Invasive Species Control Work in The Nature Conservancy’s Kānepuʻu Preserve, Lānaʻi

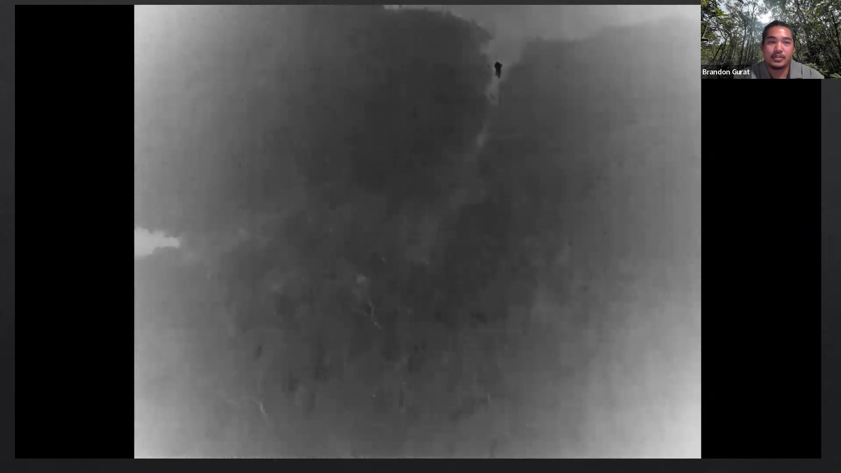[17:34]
On the right, you cannot see, it's impossible to see the deer in the thick brush,
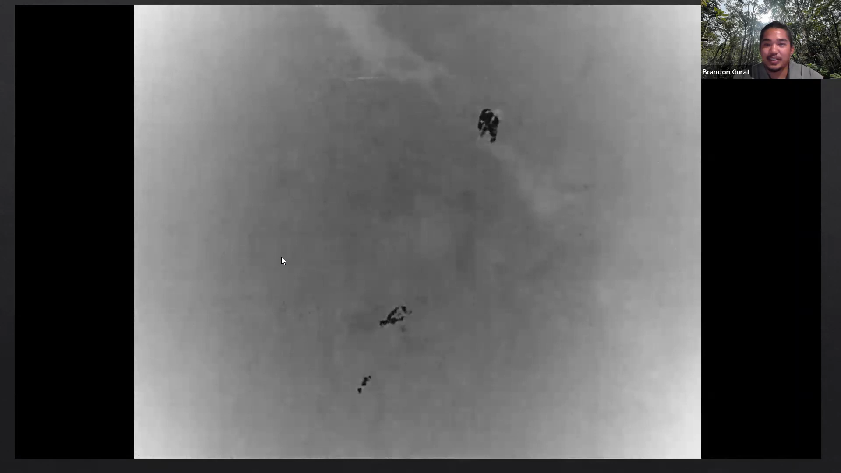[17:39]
but on the left, with using the FLIR camera, it sticks out like a sore thumb.
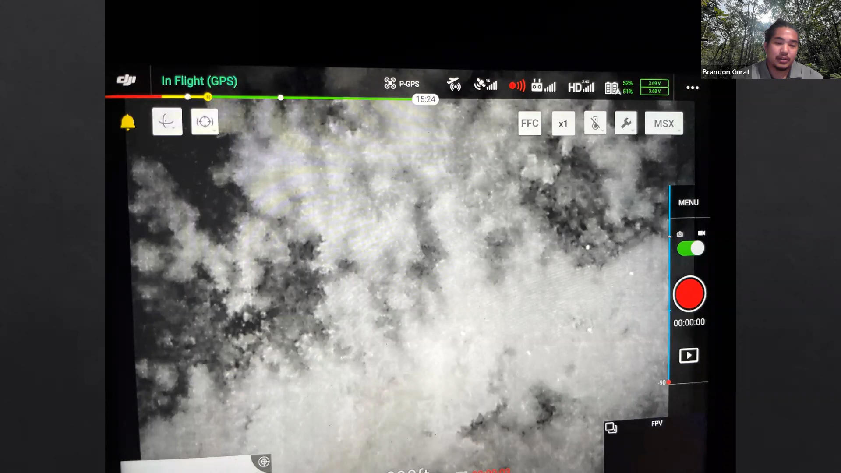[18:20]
As seen in this picture, the small white specks could easily be confused with an animal, but in fact, those specks are just rocks that retain heat throughout the night. Flying in high winds or winds with strong gusts lower the battery life and can also potentially cause the pilot to lose the drone. So what does the future outlook look like for Kānepuʻu?